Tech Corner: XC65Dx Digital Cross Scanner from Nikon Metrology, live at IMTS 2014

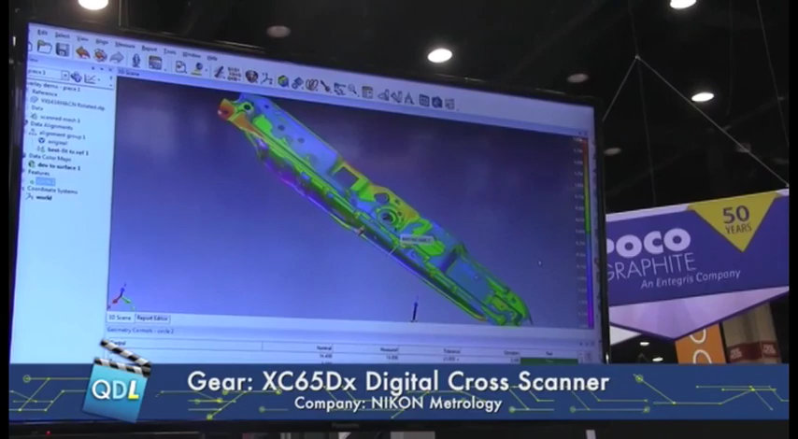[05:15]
So we're reaching up towards two millimeters above the CAD model and the blue areas are going to be,
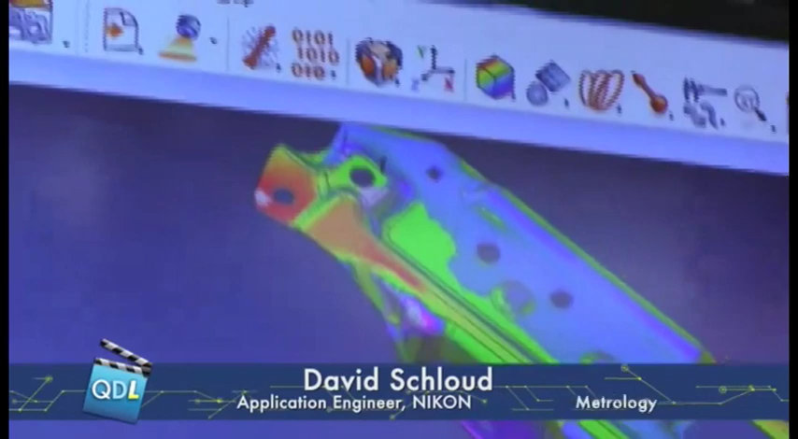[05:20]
you know, lower than the CAD model. So what we can do with those points are take measurements.
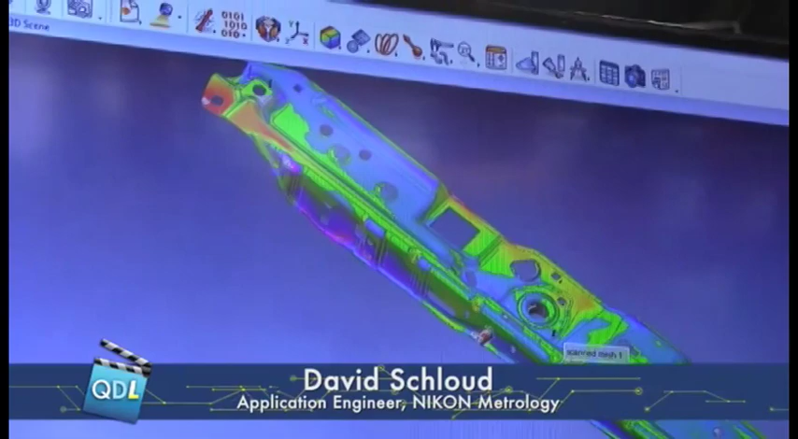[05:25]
So for instance, we can select on those data points and take discrete
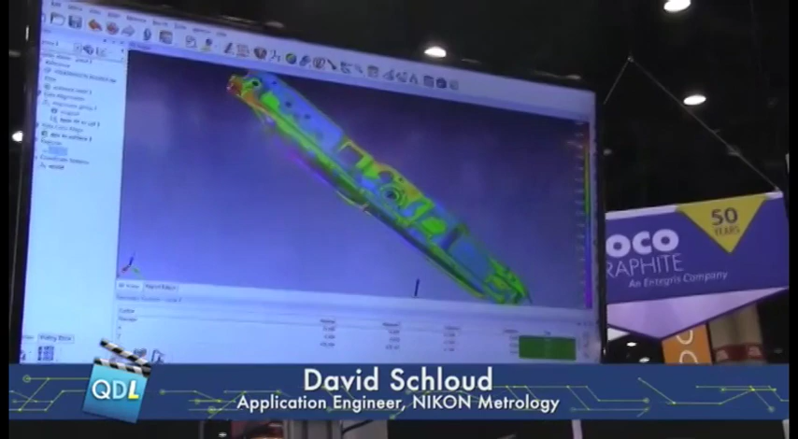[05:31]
points and it will tell us how far exactly in that area we are away from the CAD model.